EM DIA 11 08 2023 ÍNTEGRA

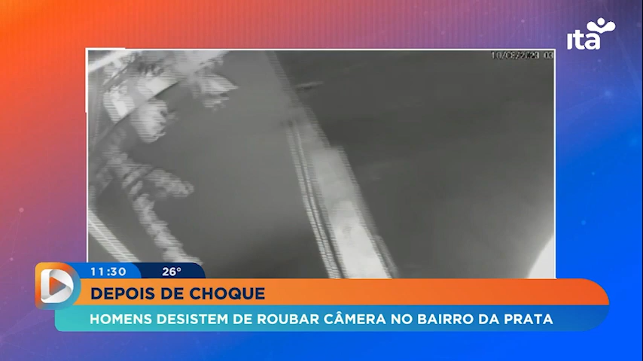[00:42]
Em seguida, a dupla vai embora do local. Informações que possam ajudar a identificar os responsáveis pelo crime podem ser repassadas ligando para a Polícia Militar através do número 190 ou discando 97 para acionar o disco e denúncia.